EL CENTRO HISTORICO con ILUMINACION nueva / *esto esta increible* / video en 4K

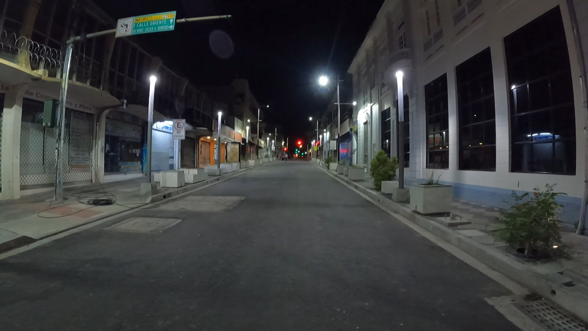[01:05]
Como ustedes ya lo saben, la primera calle Poniente es una de las calles que estuvo anteriormente en reconstrucción y que actualmente pues ya está totalmente terminada y asfalteada.
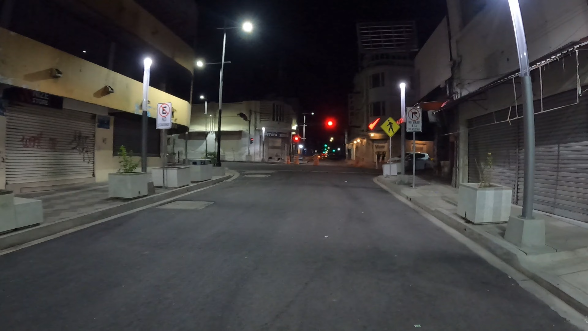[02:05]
las calles, las aceras habían sido tomadas por todo ese grupo de vendedores que pues se dedicaban a ganarse el sustento para sus familias, pero lo hacían desde las aceras, desde las calles. Ahora pues todo eso ya cambió y es así como se encuentra todo este sector.
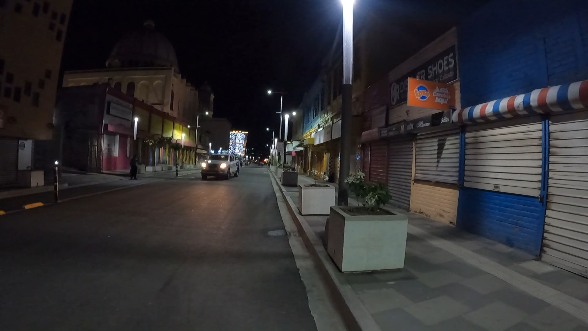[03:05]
podemos decir de que todo este sector pasó un largo periodo en el cual pues solamente se encontraba completamente pues lleno de tierra, ya que había estado pues todavía en construcción. Y se habían, para algunos, pues se habían tardado en la reconstrucción y en el asfaltado de todo este lugar. Ahora pues todos estos sectores ya están totalmente terminados. Como se lo hemos mostrado pues en otras ocasiones de día, hoy hemos decidido traerles el contenido de noche para que